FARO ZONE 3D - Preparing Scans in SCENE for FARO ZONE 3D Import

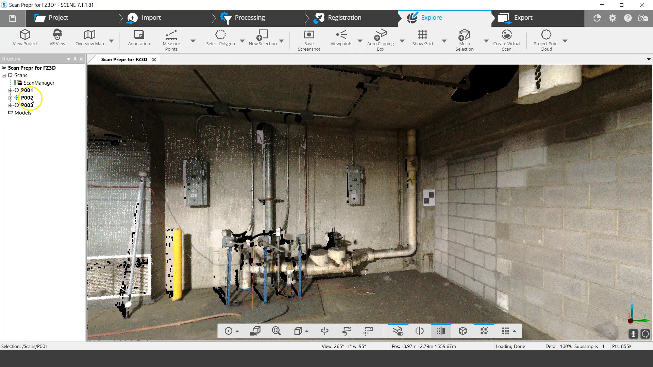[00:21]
So what I have on my screen at the moment are three scans so you can see right here we've got three scans and they've already been registered and this is an underground garage type
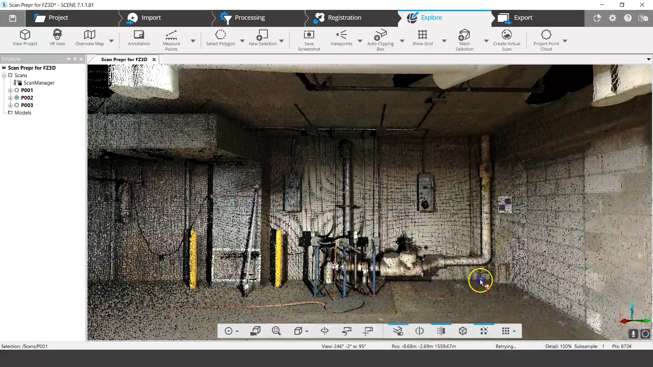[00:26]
of thing so if I just turn around to see that there's a couple of the scans in this direction but nothing
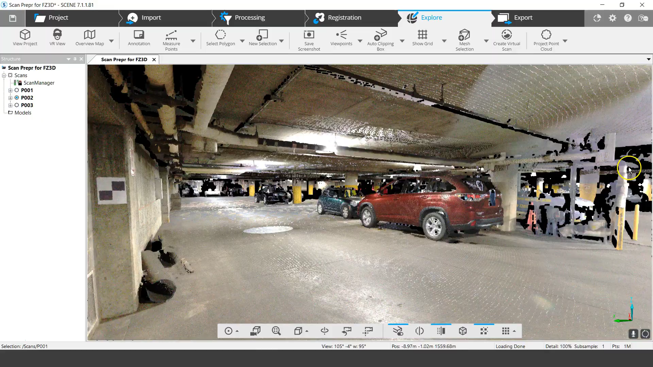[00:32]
sort of further out there and if I move into a position above the scan you'll see that I've
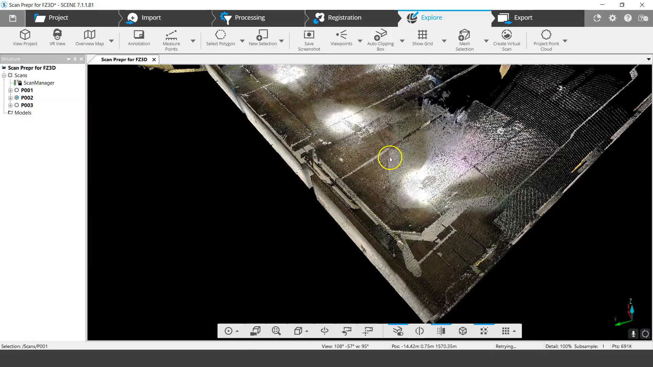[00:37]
got this corner that's been scanned quite well but nothing further out here so
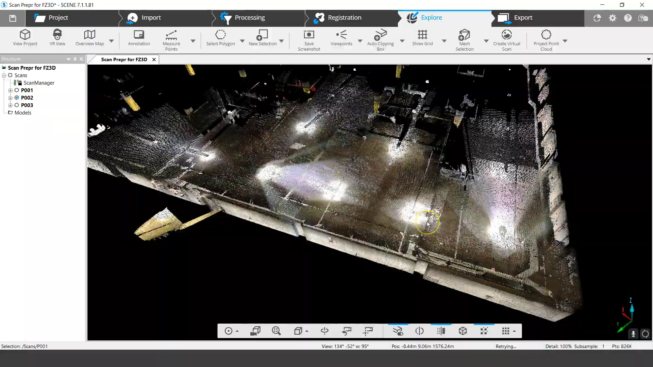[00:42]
there's a couple of things that we can do to just limit the amount of data that
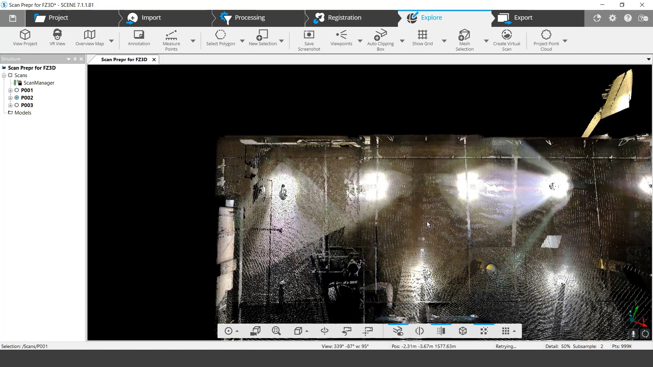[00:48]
we need to export I mean you could of course export just everything if you need it but I find that when going into FerroZone 3D it's best to just bring in what it is that you need so I'm gonna say let's say I just need this corner that's
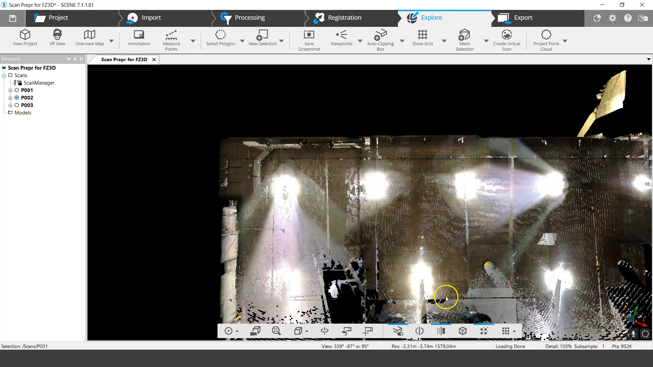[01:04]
over here okay so what can I do to limit that or to limit the amount of data and I guess I'll say first that you know limiting the amount of data and
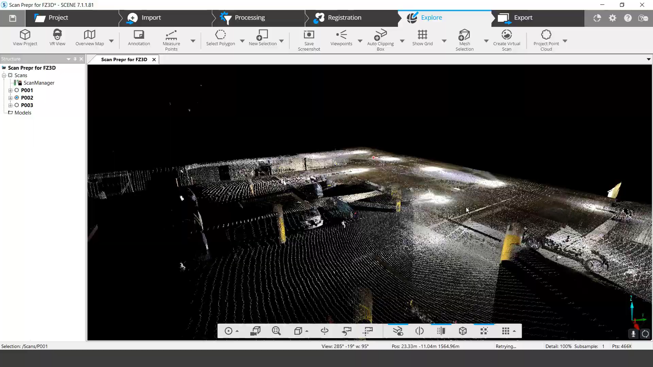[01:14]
improving the scans for FerroZone 3D is obviously better just from a performance standpoint
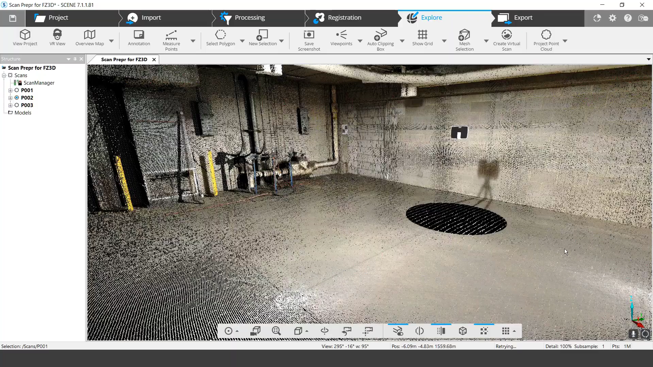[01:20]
and just making your life easier so you don't have a lot of data that's extraneous just as an
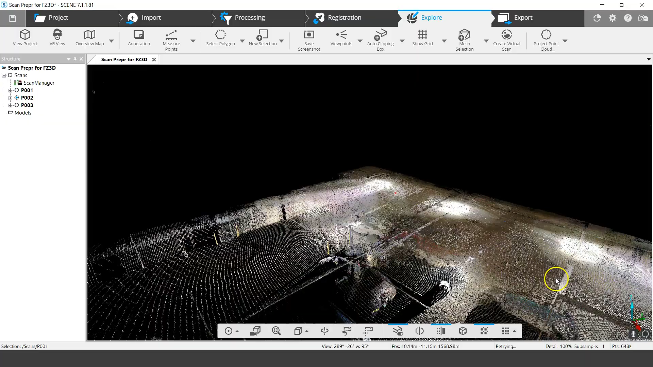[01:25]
example here if I this is underground but let's say I was scanning above ground and there's
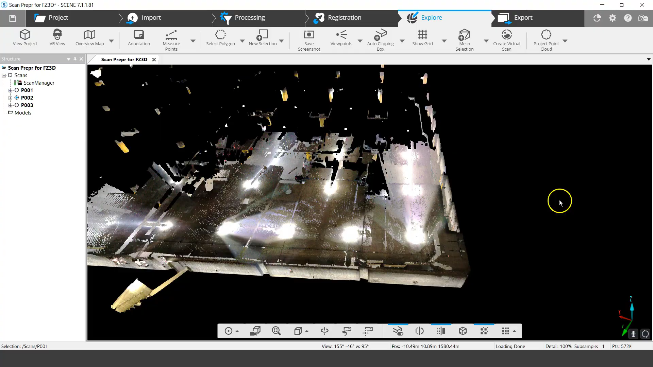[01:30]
a window if I was only interested in the room or something like that and the laser scanner shoots
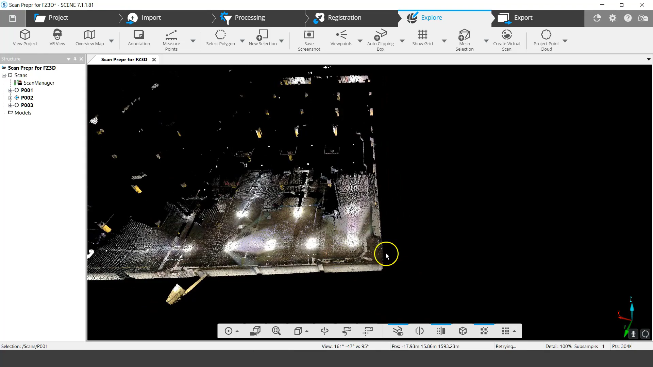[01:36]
through the window and gets something that's very far away the position of the scans in FerroZone
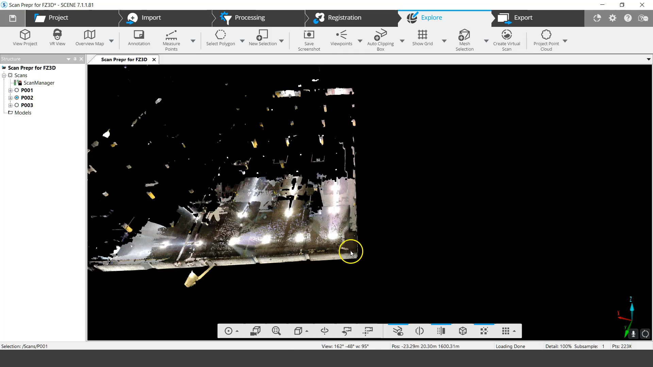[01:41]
3D and may have very large coordinates so what I want to do is limit the amount of data that gets out there so for example all this data that's out at the edge here of the parking lot and stuff I don't
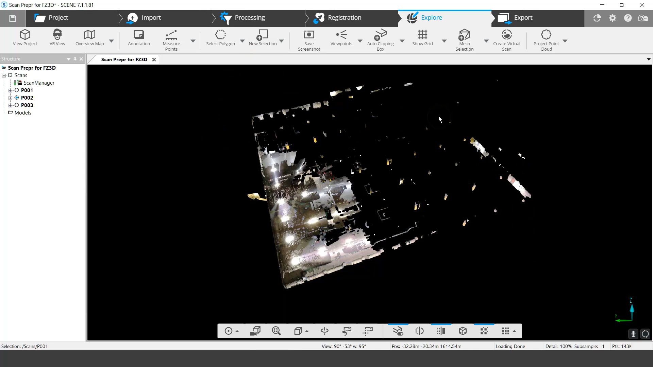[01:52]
need that so I just want to limit the working area inside of FerroZone 3D just to this point so the first thing I could do is let me bring this up sort of from a
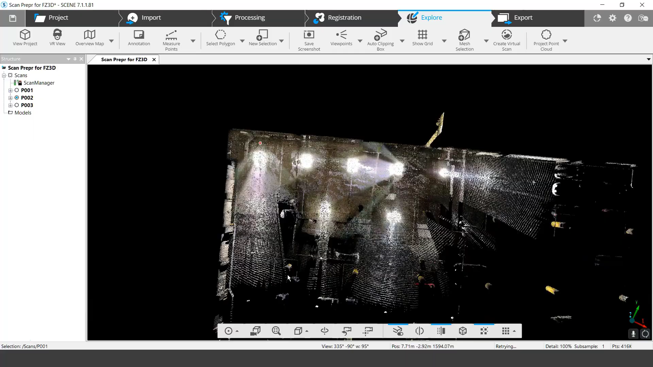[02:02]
top-down view is that I can just delete the points that I don't need so if you know I'm in a more or less top-down view you can also use the shortcuts here to get to the top okay and there's a select tools that are up here so I'm going to select polygon and I am just going to go and create a little rectangular shape like this and to finish it up I'm
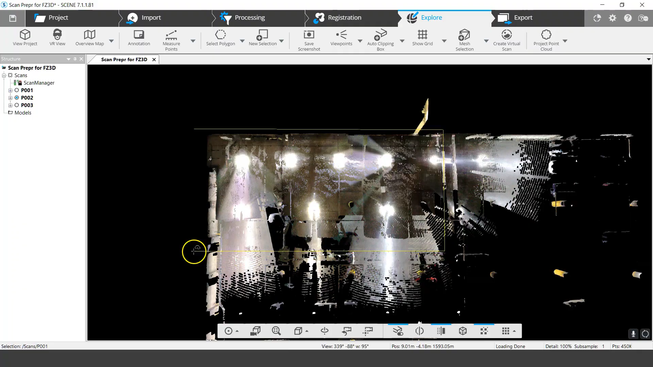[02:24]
going to double click okay so it's selected now all the points above and below so if I want to delete from here all I have to do is right-click selection now I can
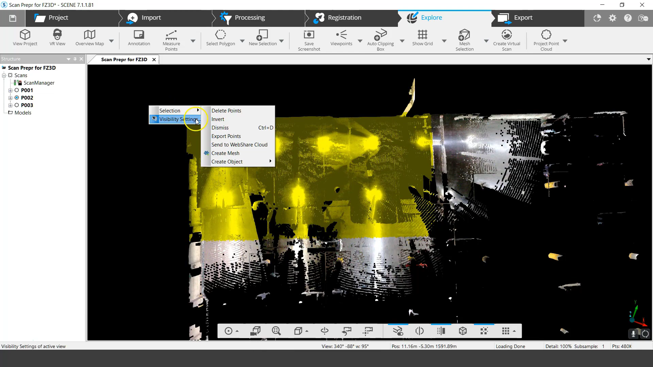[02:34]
invert the selection so invert I've now selected everything else that's outside of the area that I want and I can right click go selection and delete points if I click on that everything disappears I'm not going to do that now just because I'm going to save it for something else
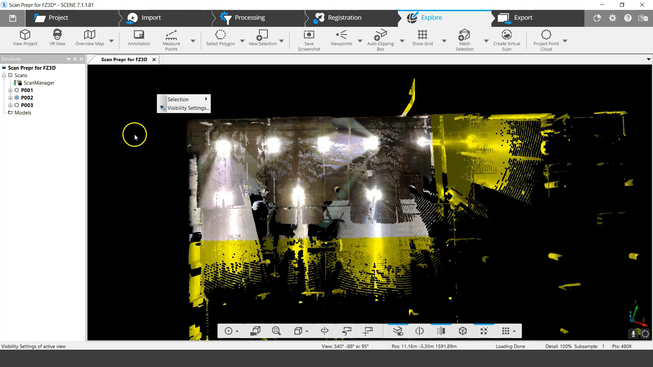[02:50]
now what else could we do well there are filter tools in the scene and that's something else that we can do if I go back to the processing tab and go process scans now